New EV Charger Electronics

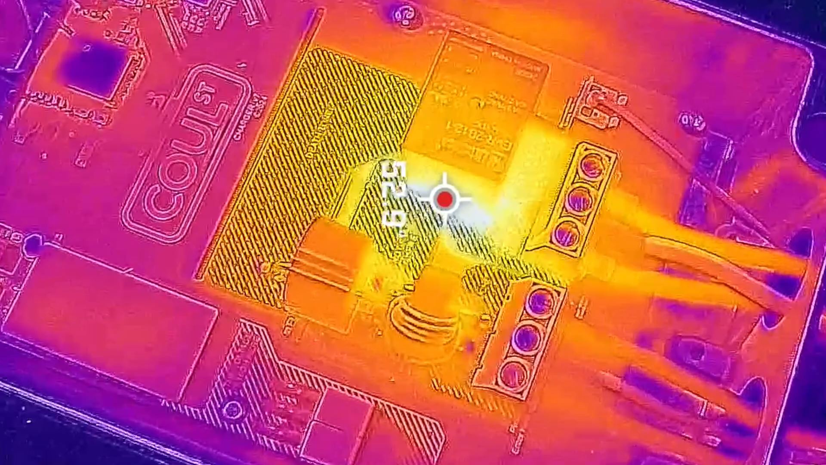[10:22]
And you can see the IR temperature was showing quite a bit higher as well.
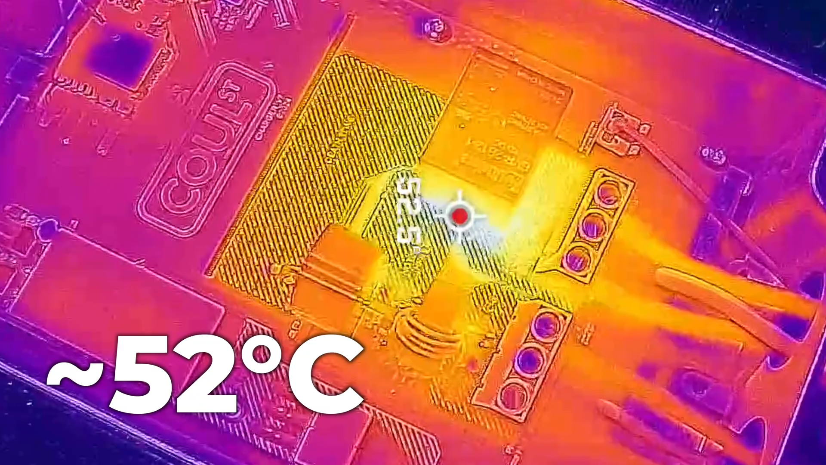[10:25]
So what that's telling me is that this bus bar solution runs much cooler than the other previous, just on the board solution.